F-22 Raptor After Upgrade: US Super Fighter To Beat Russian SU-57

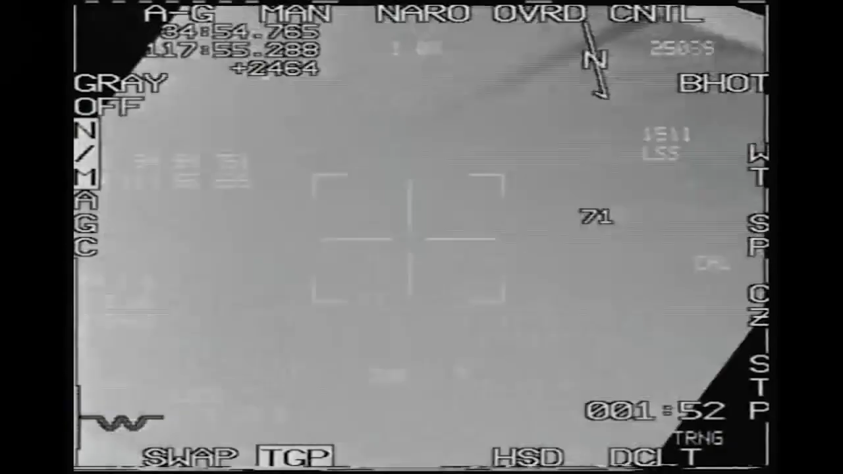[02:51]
IRST sensors provide the capability to passively detect and
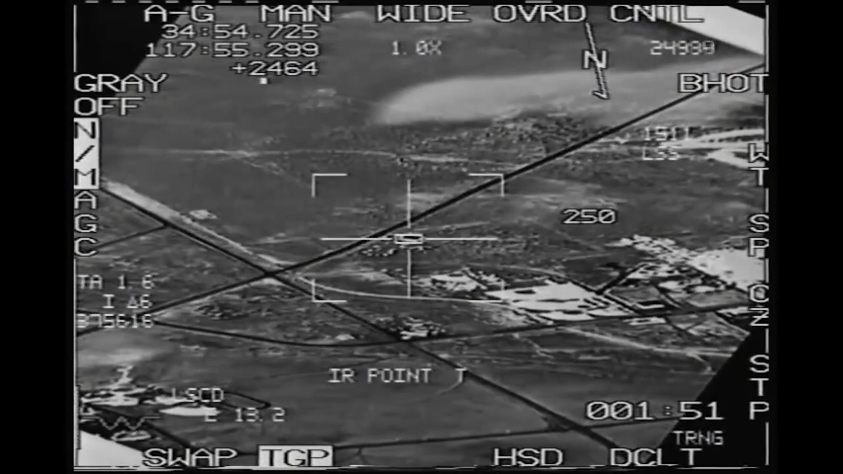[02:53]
track both stealthy and non-stealthy aircraft from miles away while being completely immune to electronic warfare.